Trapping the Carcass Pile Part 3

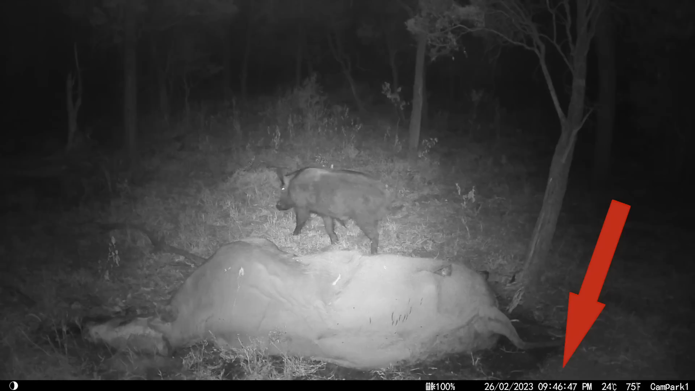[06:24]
Had a look at the camera and he cleared out from there about 10 minutes just before I got there, or before I walked up.
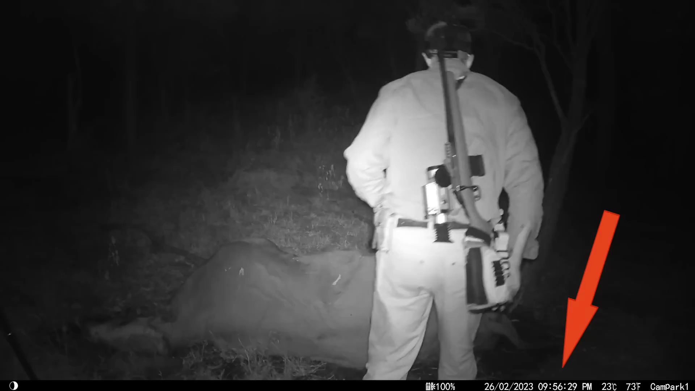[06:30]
So I reckon he must have heard the ute coming and he's poked off before I even got a look at him.
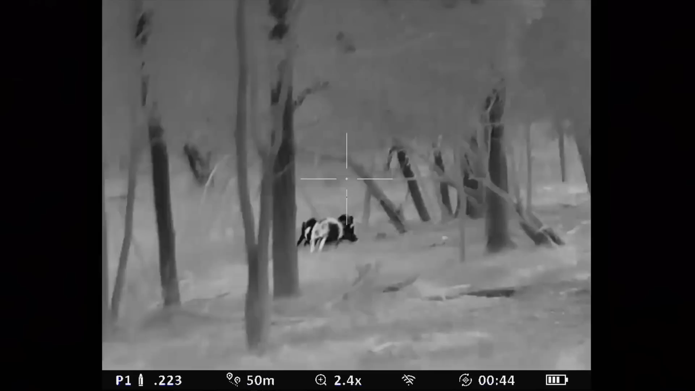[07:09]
But I've just come along, I just saw those three pigs just near the boundary fence, and I don't know whether I got any.
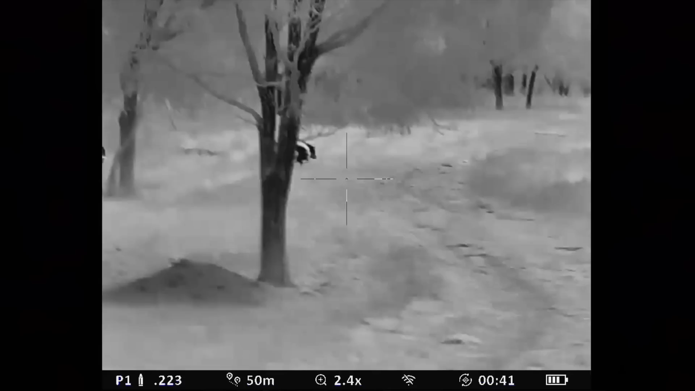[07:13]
But just come up here on the top of the hill, they've got a couple of pigs down here. So I'll go over and see if we can get one of them.
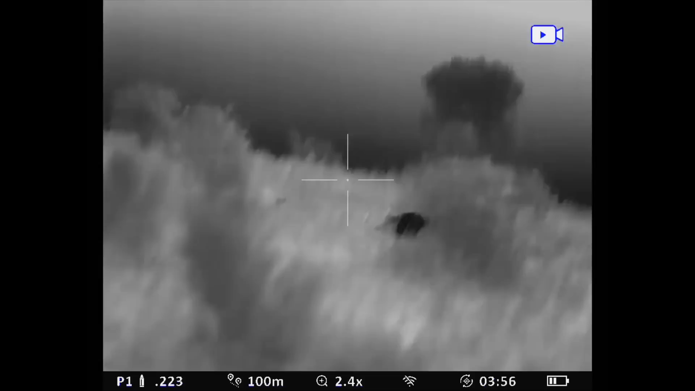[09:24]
Here's the three pigs we got.